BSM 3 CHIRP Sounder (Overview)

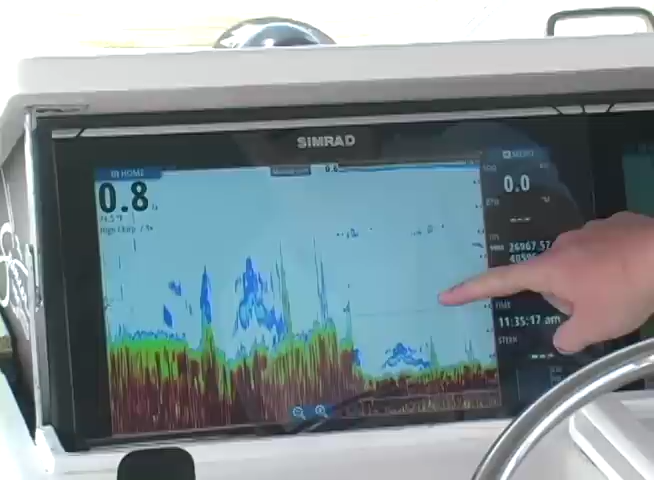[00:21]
market to today with our focus on powerboating sport fishing the BSM3 is a really really exciting important introduction to the Simrad portfolio.
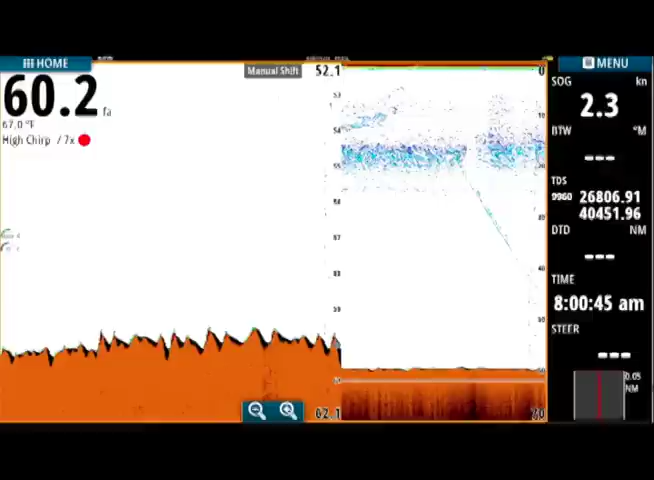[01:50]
On screen: depth 60.2 fa, water 67.0°F, speed 2.3 kn
actually opens us up to a wide spectrum of frequencies so you're no longer looking at just one frequency and one echo. That's great so what what advantages how is this going to help somebody catch more fish?
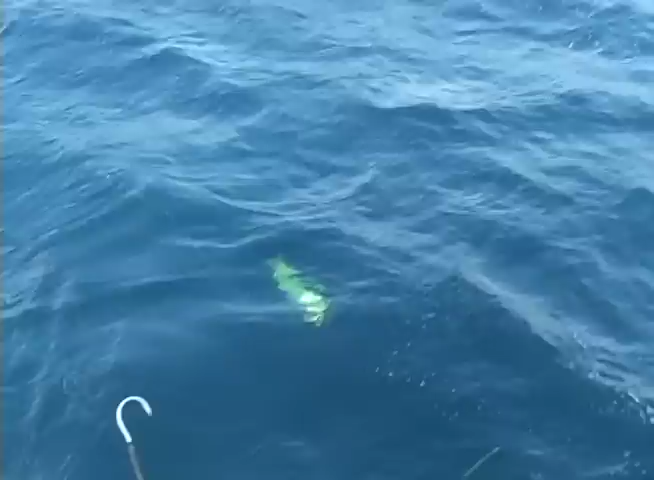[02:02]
Yeah chirp really helps you catch fish because it really helps you pull fish out of the water column so if you imagine a school of bait fish with a single frequency transducer you only send and receive on one frequency at a time but with
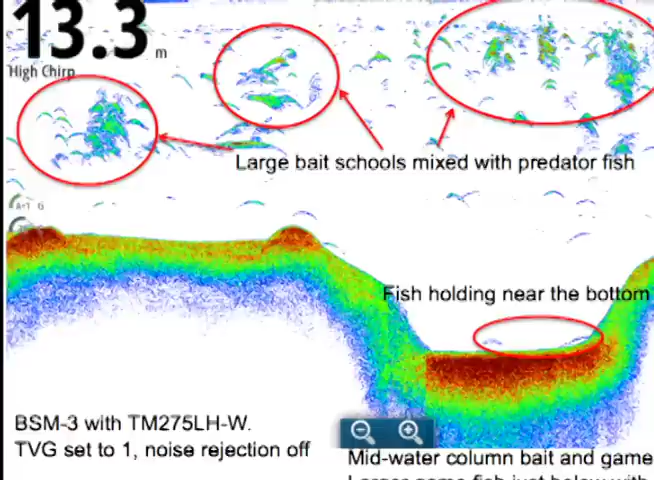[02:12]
On screen: depth 13.3 m
chirp you can hit each fish gets hit with a different frequency so you can really pull targets out of out of a school. So with the advancements in the sonar modules what's happening in transducers?
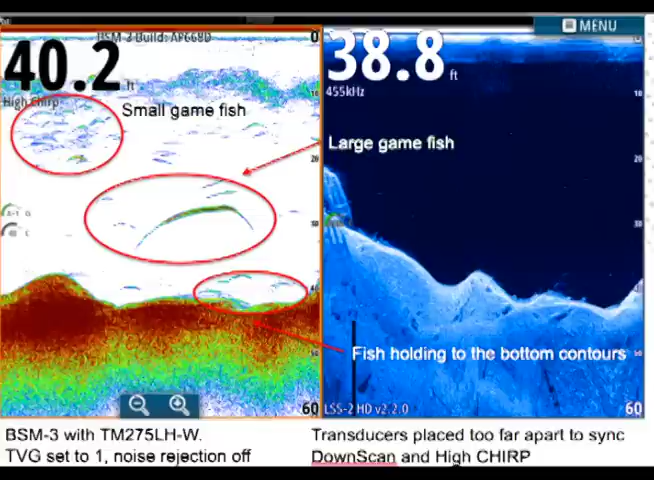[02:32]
Yeah so wide coverage is really cool and what it what it means is you see more fish easier.
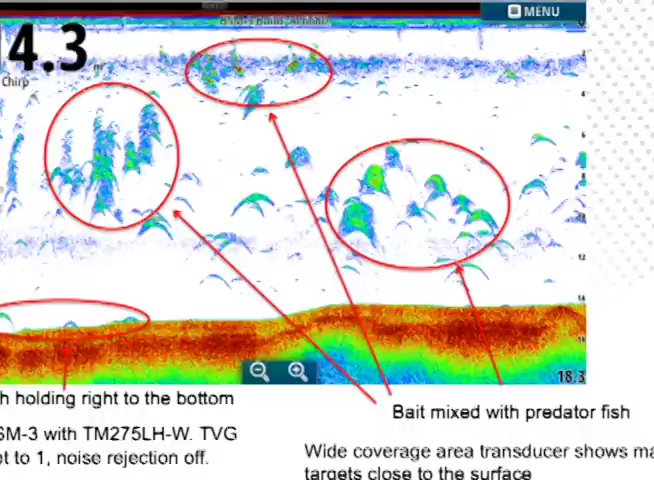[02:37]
Wow that's that's great is that better for the shallow water or upper water controlling situation?
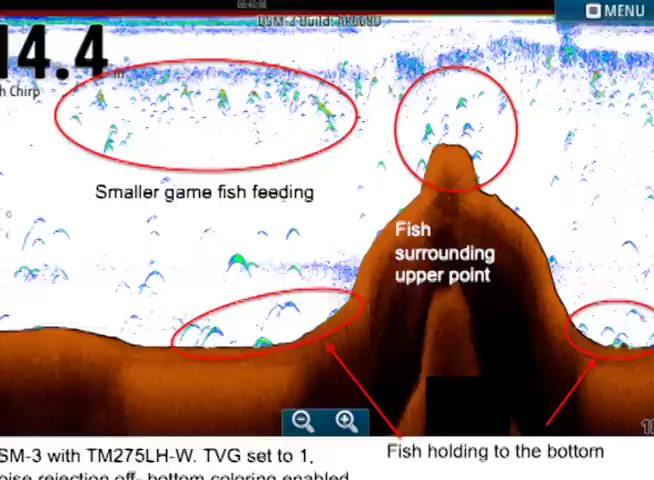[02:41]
It is but it's also good in deep water situations also. So the biggest benefits of chirp sonar are you're sweeping a frequency range which means you put more energy on the targets which helps you pull
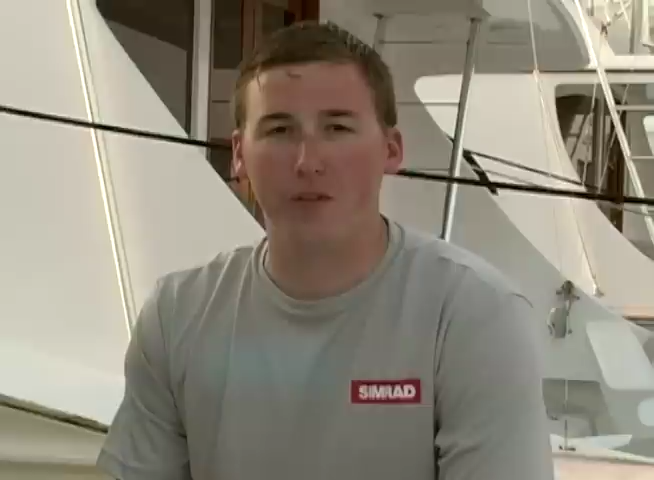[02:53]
fish out of the water column easier in addition to improved
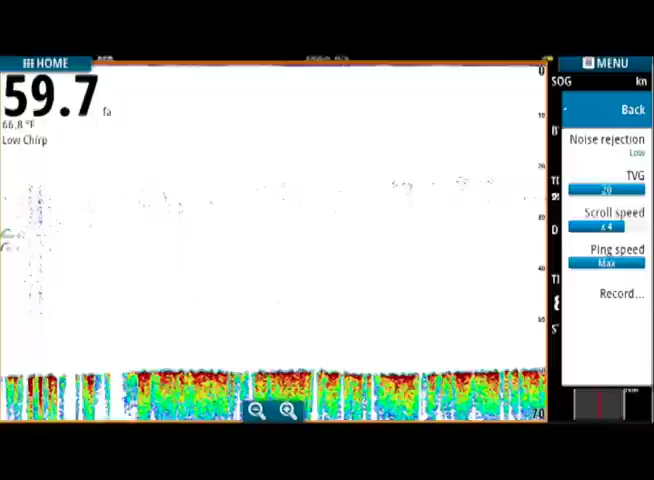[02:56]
On screen: depth 59.7 fa
noise rejection which means you get a better idea of what's happening below your boat. That's a high performance sonar module but what have we done to make it easier to use?
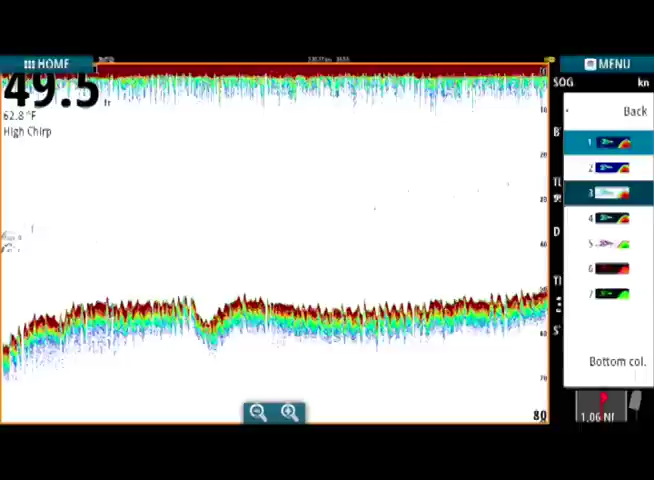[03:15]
updating which means when you adjust the sonar you see live what it does to the display. That's awesome let's go upstairs and take a look. So one of the biggest advancements we made with the SM3 was its ability to lock bottom.
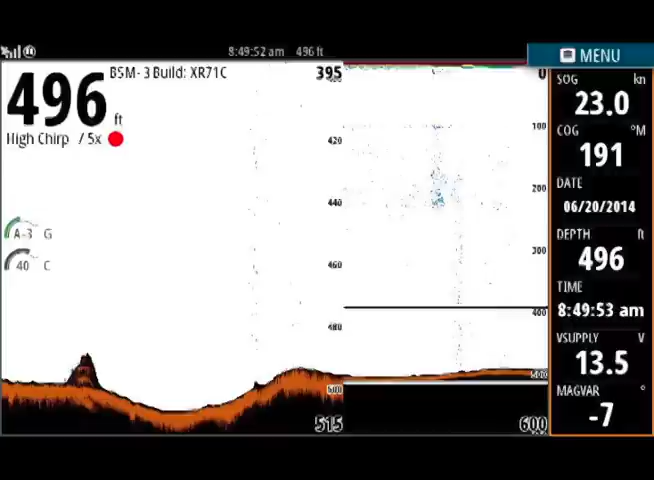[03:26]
On screen: depth 496 ft, speed 23.0 kn
It'll hold the bottom really nice when you're running at speed but another thing we've changed is its ability to reacquire bottom so say
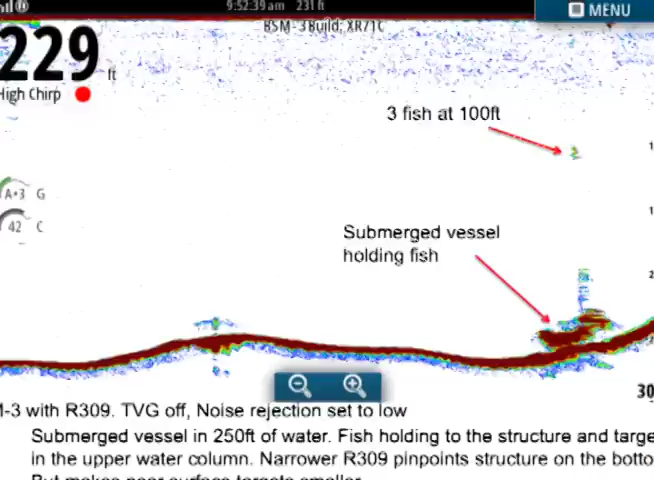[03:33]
you're running out to a fishing spot and you back down on it to you know position yourself perfectly and
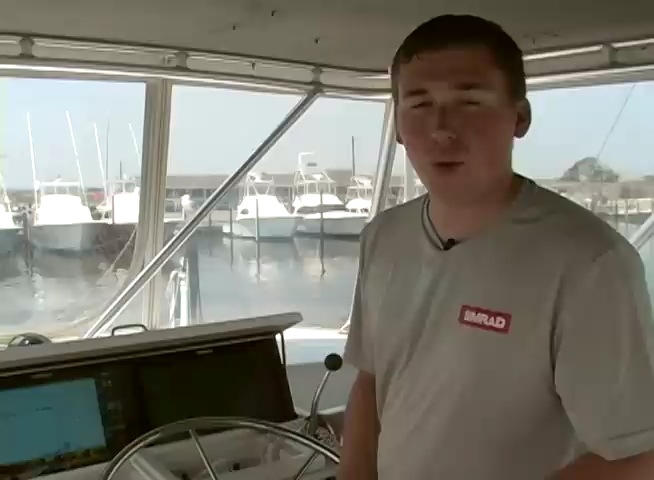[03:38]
you throw all those air bubbles over the transducer you have a tendency to lose the bottom. What we've done with BSM3 is we've adjusted the way we reacquire bottom to make sure it's the fastest in the industry. So one of the challenges to implementing chirp sonar technology is an effect that we call side lobing. Side lobing leads to false targets in the water column and a hazy bottom reading but with
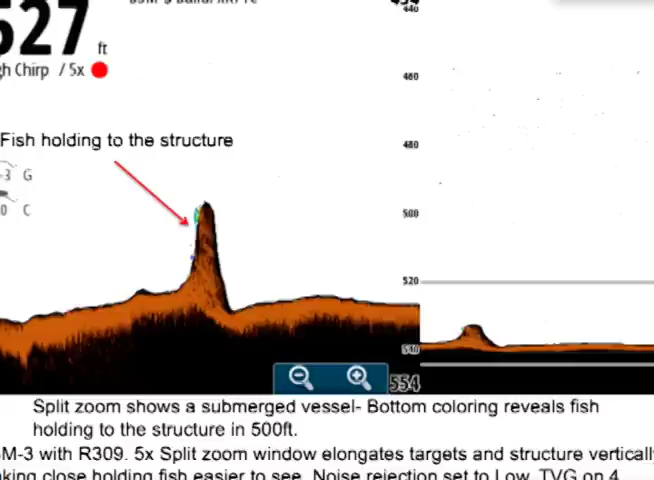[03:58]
SEMRAD's chirp sonar processing techniques you'll always hit clear targets and a solid bottom block.